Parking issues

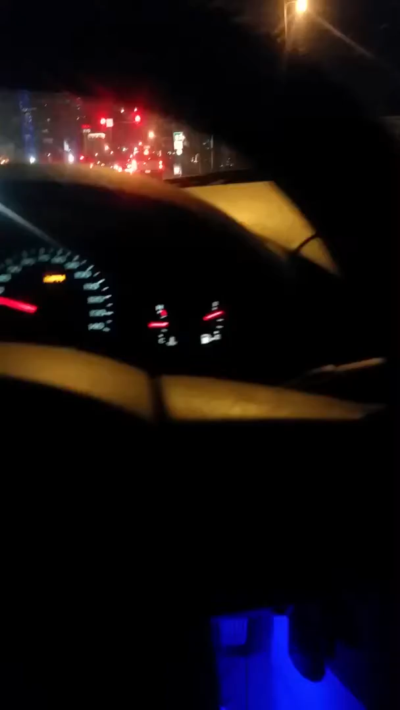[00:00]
Time to get this game on. Got my little glow lights, a little water. I am ready to go.